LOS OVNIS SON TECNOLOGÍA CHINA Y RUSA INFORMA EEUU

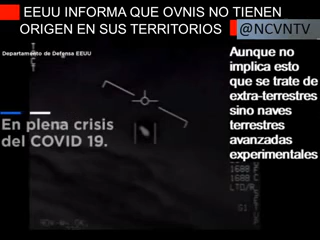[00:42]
What's up, man? Say. My God. Bro, going against the wind. The wind's 120 knots to the west. Cool. Oh, thank you. That's not your LNS, though, is it? It's not. It is the LNS, dude. Well, if there's like... Look at that thing. It's roasted.